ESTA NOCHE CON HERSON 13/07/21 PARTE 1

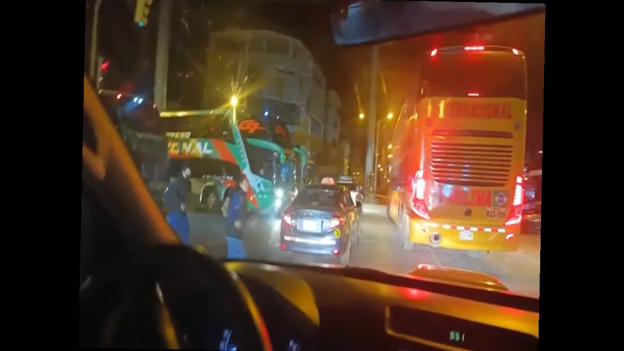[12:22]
Y también esto tiene que ver con la gerencia de desarrollo económico y otros, si no me equivoco, de la Municipalidad del Tambo. Miren, las empresas de transporte, los buses que cubren la ruta Huancayo-Lima, han hecho suya, ¿no?, la vía pública. Esto es Evitamiento y Huancavelica y los alrededores. Esto no parece una calle. Esto parece ser una cochera, parece ser un terminal terrestre, ¿no?
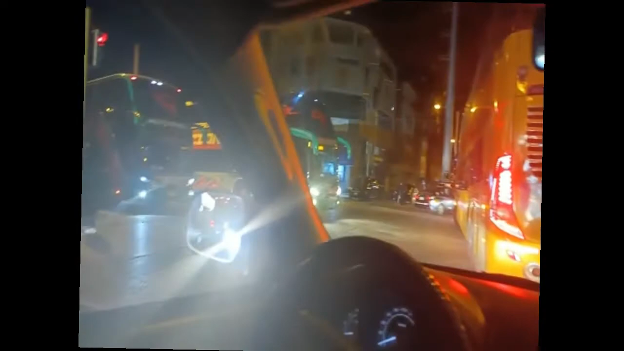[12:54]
Terminal en lo que han convertido la intersección de Evitamiento y Huancavelica. Y no es de ahorita, porque están mejorando la pavimentación de la vía principal de Evitamiento hasta el terminal terrestre de Huancayo, ¿ah? Sino que data de hace mucho tiempo. Hay cierta deficiencia en la labor de fiscalización, hay cierta deficiencia en el control que tiene que hacer el personal de fiscalización de la municipalidad, de la gerencia y demás.